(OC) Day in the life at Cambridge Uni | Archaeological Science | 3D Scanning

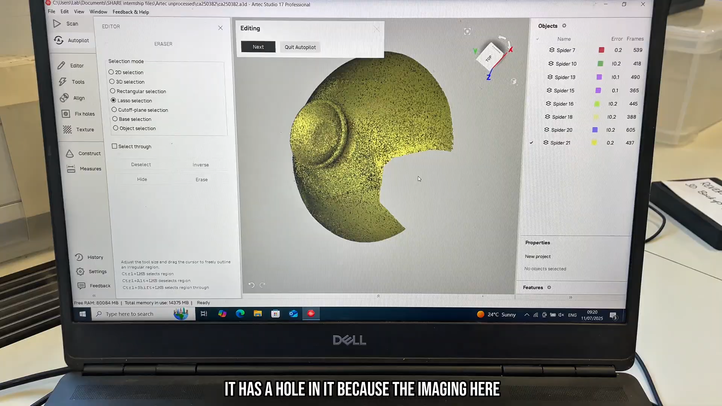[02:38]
So this is my extra piece it has a hole in it because the imaging here looked like it was overlapping a bit it was strange so I just got rid of it and I
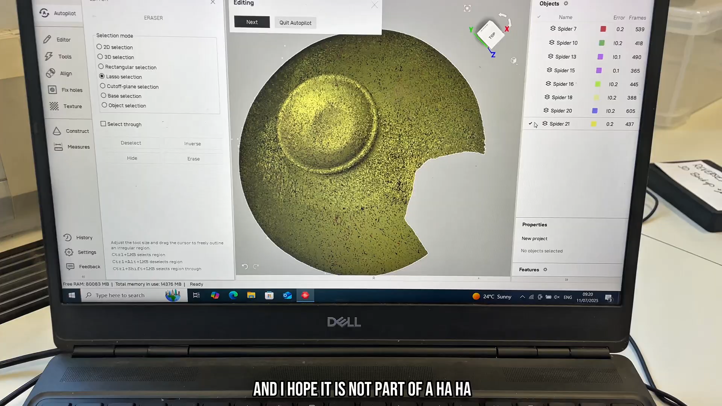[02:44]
hope it is not part of the model that I was completely